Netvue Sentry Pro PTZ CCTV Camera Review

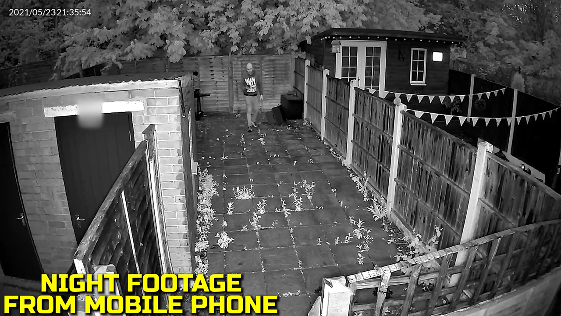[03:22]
The movement is good enough and although it's not the clearest picture in the world we can be identified. When we came closer to it though we begin to get washed out by those IR lights so you may need to have a bit of a play around when installing to get the best position. Switching it to a different angle and with a bit more distance between us and the camera itself it still gave us
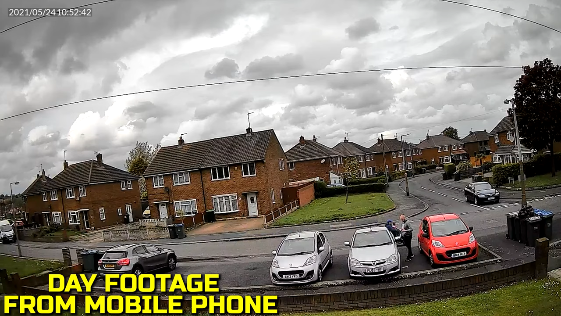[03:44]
grainy footage and although some registration plates on the vehicles can be read they're quite blurry and if you're trying to catch moving vehicles plates then you will need this camera to be positioned much closer than what we are. The night footage again is grainy but you can make out what things are and the movement isn't too bad.
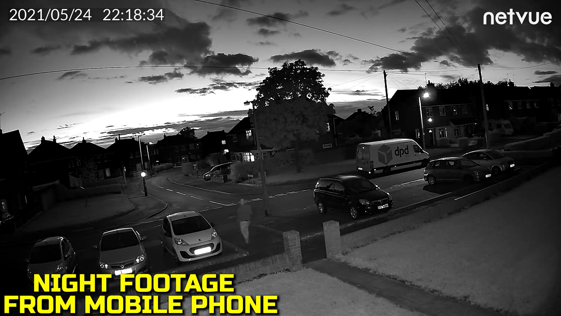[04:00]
There is ghosting on us when we are moving around and you can see us by the cars but it would be quite difficult to identify someone if needed due to the fuzziness of the picture.
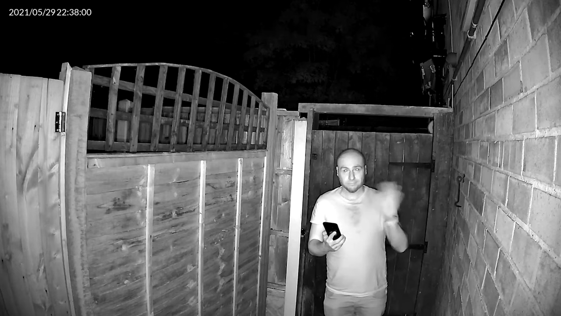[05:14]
Night footage when close up does a pretty decent job and the movement looks decent as well considering that there is no natural light around to brighten the
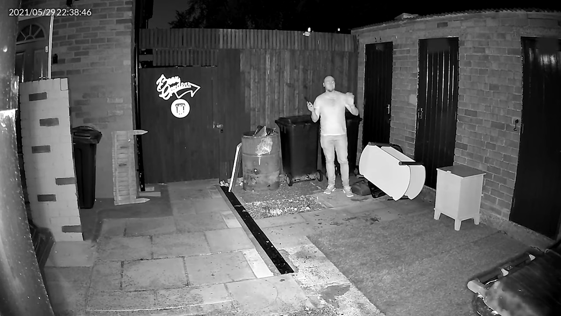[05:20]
image so those IR lights do help out a lot but let's have a listen to that inbuilt microphone so you get an idea what we're working with. This is a quick audio test we are roughly about a foot
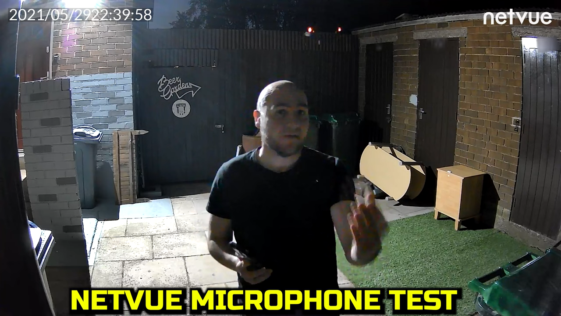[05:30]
or so away from the camera we will continue speaking and we will move further away so you can get yourself a bit of an idea of what kind of range you can get. So that one is roughly around probably 10 feet, 10-15 feet away. That'll be the kind of audio you can expect to get picked up through the microphone.
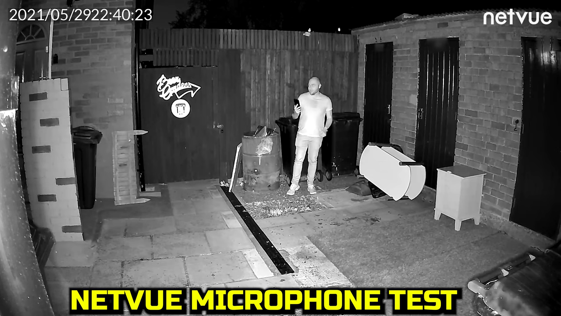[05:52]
The QT lights has just gone off as well so you can now see us in our full glory in night vision.
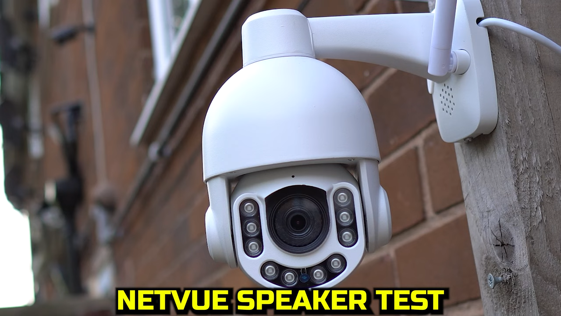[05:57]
This is a test that doesn't make it go along the headphones. This is not the audio you can expect to come from it.
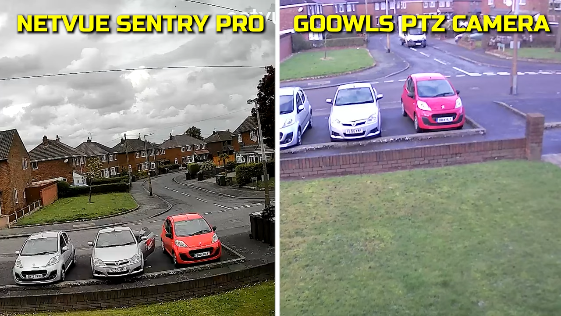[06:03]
Showing it up against the PTZ camera by Ghors shows that the net view does actually produce the much better image. The one feature you do get on the Ghors camera is that it can automatically move when it detects movement which the net view can't but the image quality is a lot worse.
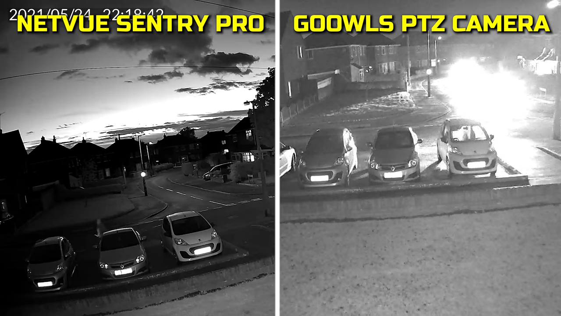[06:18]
Checking out the night footage once again and the net view does produce the much superior image and although it does have ghosting when we are walking past it's much better than the ghosting that we get on the Ghors camera. But the net view is more expensive with it coming in at £66.99 at the time of this review compared to £48.99 of the Ghors camera.